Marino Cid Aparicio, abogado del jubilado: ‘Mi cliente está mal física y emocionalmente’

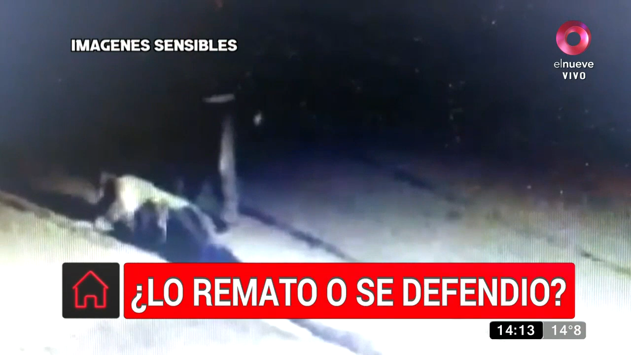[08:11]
con el último video, y ahí no se ve ni el arma ni que hace un fogonazo, que así haya habido un episodio de un disparo.